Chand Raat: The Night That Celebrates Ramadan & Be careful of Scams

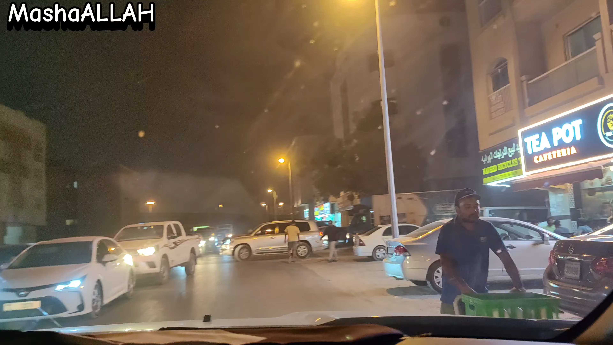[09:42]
خاص پارٹ نہیں لگ رہا تھا مجھے رشت لگی رہا تھا اور یہاں سے گزرتے بھی جائے ایک دم سے ایک شاپ نظر آئی جس میں لکھا
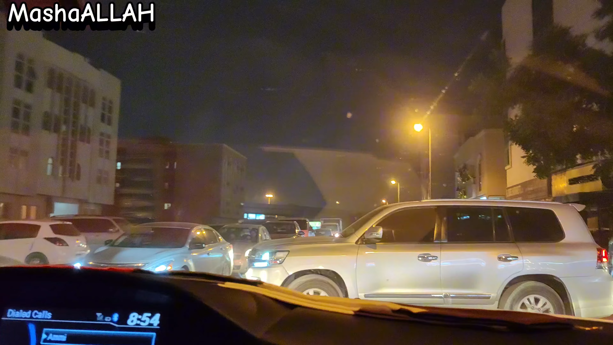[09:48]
تھا کہ تین درم کا جو ہے وہ گنے کا رس مل رہا ہے اور آئیسکریم بھی تھی تو میں نے
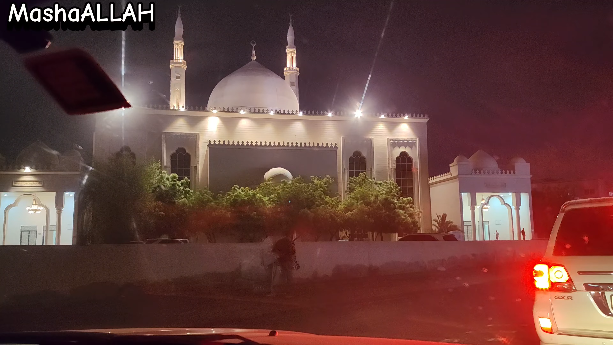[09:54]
دو مینٹ یہاں گاڑی روکے ہم چیک تو کریں نا کہ کیا ہے تو اچھا تھا وہ بھی ہم نے
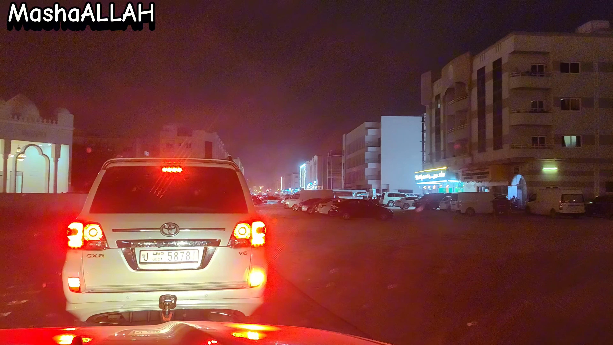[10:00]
اس کو ٹرائی کیا تھا اور یہ دیکھیں یہ مزید کتی خوبصورت یہ تو یہاں کی خوبصورتی
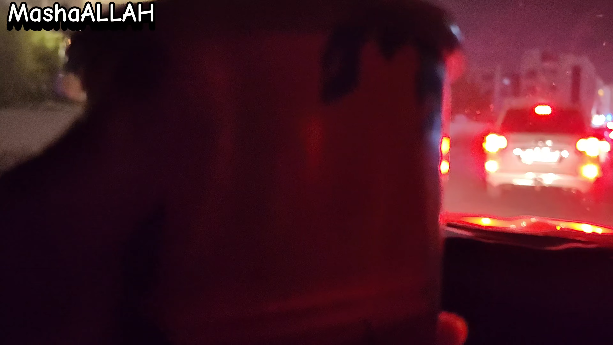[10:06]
ہے ماشاءاللہ اور یہ گنے کا رس تھا چھوٹا گلاس تھا اور انہوں نے بہت اچھے طریقے سے جو ہے وہ